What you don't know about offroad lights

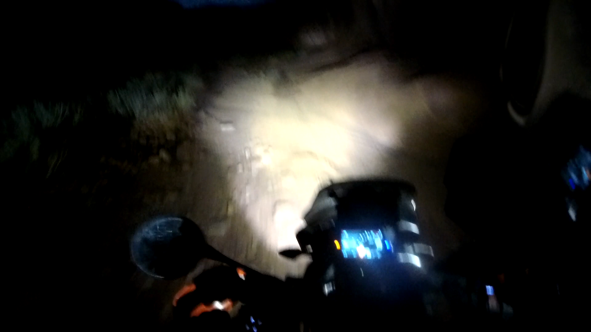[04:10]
it makes me really nervous coming down those hill you can't see what's over the dark don't know if it's a ramp or a ledge so i was ready for both it was a ledge i was just going to hop off and figure out what to do with paul but luckily it was not let's check on paul i'm going to sleep well tonight one of the things i like to tell people is